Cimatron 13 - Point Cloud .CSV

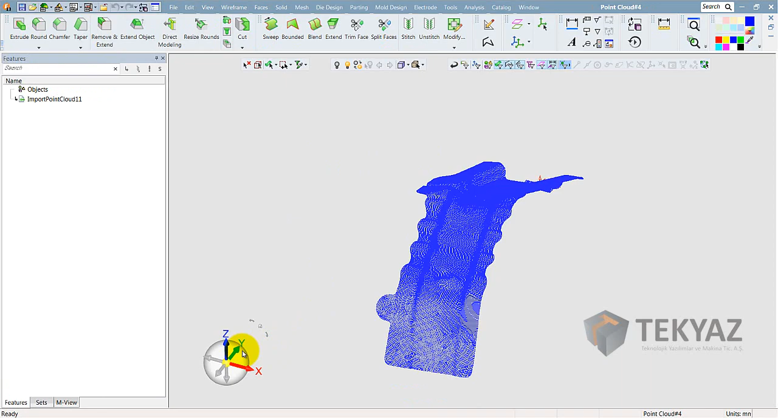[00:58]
Burada OK dediğimde görmüş olduğunuz gibi parça ekrana nokta bulutu halinde geldi. Normalde burada nasıldı?